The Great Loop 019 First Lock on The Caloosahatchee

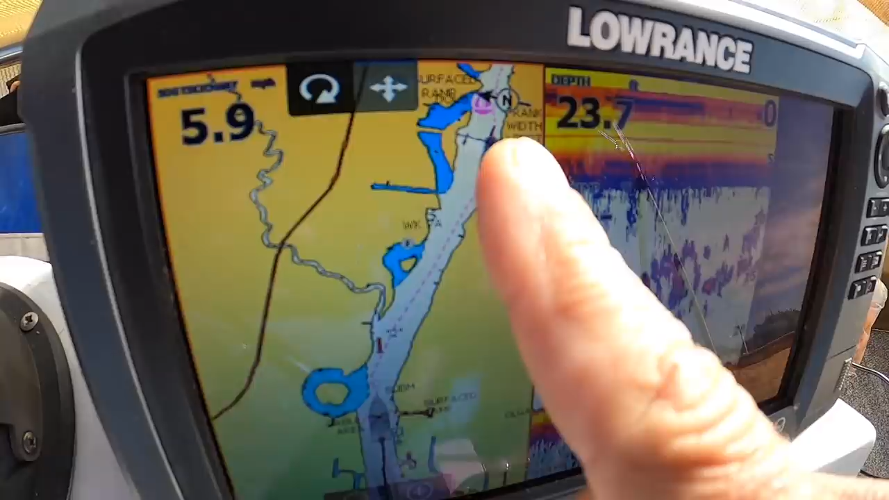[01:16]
as we come around the bend we should be able to see it we were